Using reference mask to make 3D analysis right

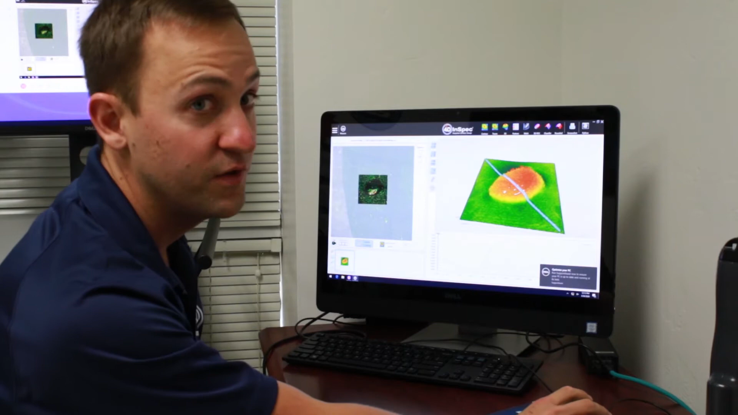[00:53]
you today is because a 3D analysis is just more accurate and repeatable.
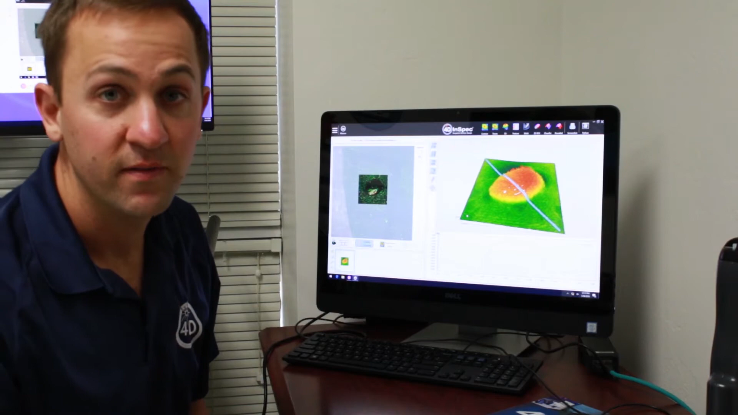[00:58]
That's just simple as that. So if you do a 2D analysis, depending on how you draw this trace,
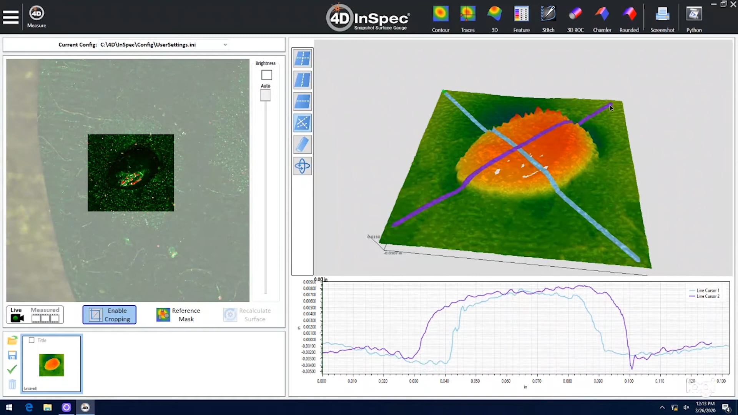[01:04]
the result is going to be slightly different, which is a big negative, right? You want your results to be repeatable between operators and repeatable and the
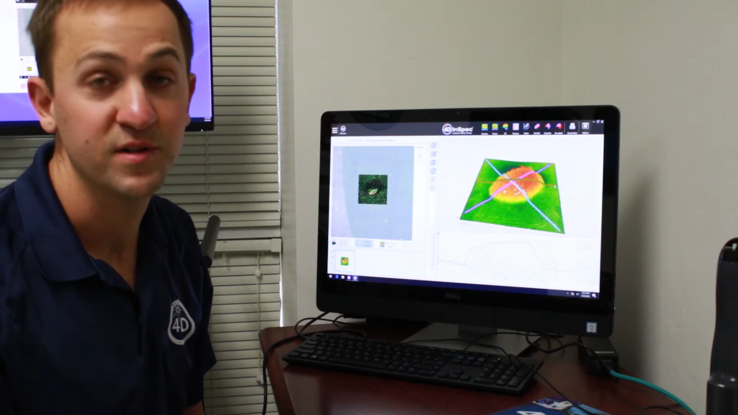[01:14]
most accurate as possible because you're making big judgment calls based off this data.
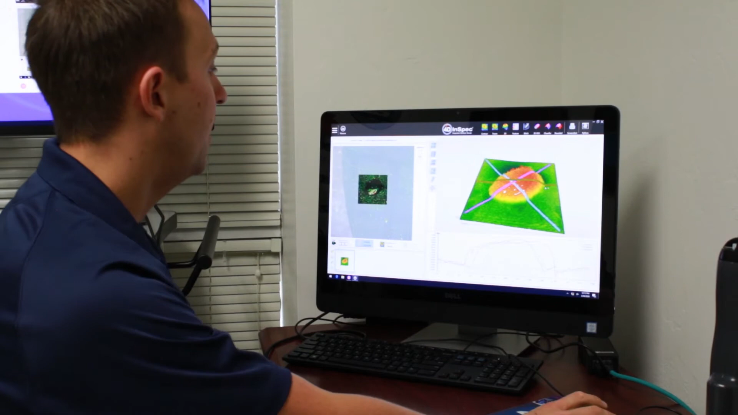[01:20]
So what we can do is actually use the whole data set and do a 3D analysis where it automatically finds the deepest point based off the user set nominal surface.
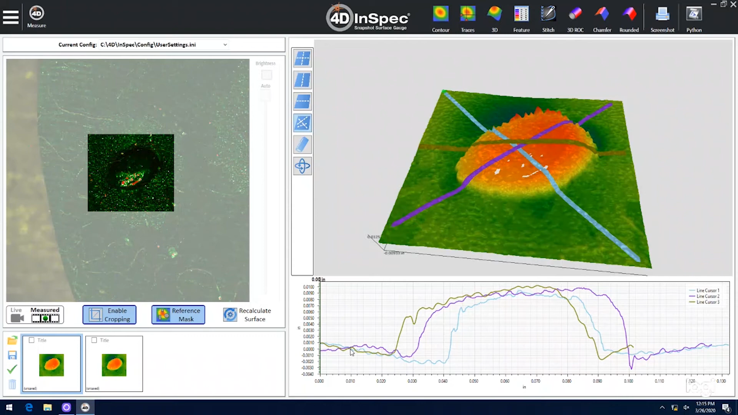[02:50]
So now I go to feature analysis and the height is 10 thou.